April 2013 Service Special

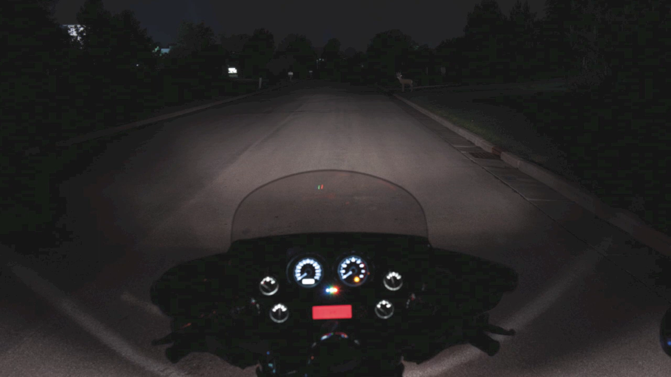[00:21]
Why settle for the old traditional style headlight that would leave you wondering what was off in the distance or what was hiding in the darkness? Now with Daymaker Headlamps, you can see everything you need to see.